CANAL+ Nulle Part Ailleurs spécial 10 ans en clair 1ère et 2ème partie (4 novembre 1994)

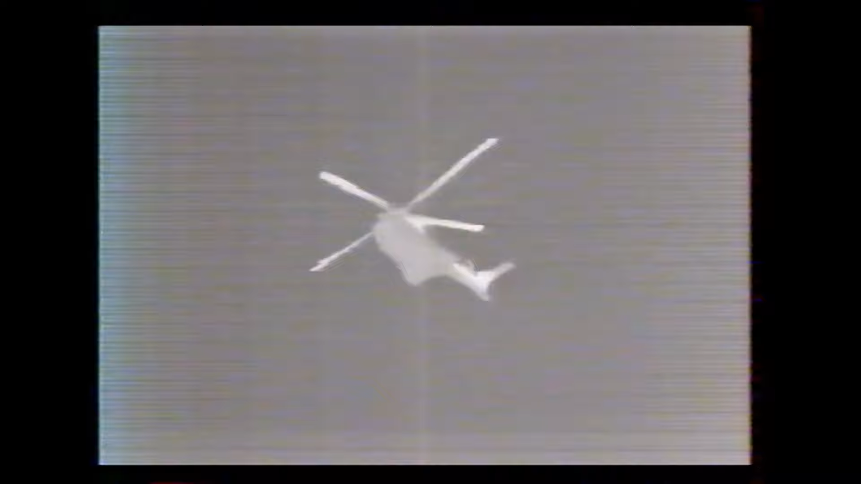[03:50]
Évidemment, c'est du matériel protégé, c'est du matériel militaire. Celle-ci, on l'a grâce à la Délégation Générale pour l'Armement, qui dépend du ministère de l'Intérieur.
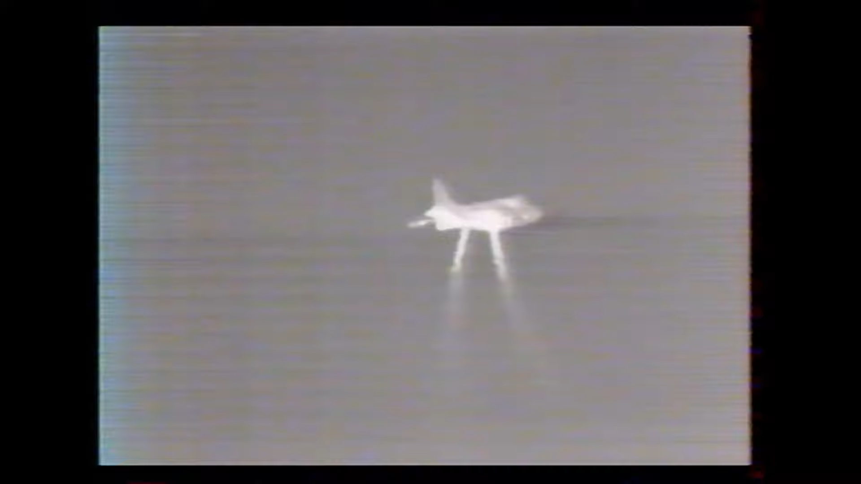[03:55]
Mais ça sert aussi pour repérer un noyer, par exemple, dans le civil, ou pour repérer un début d'incendie.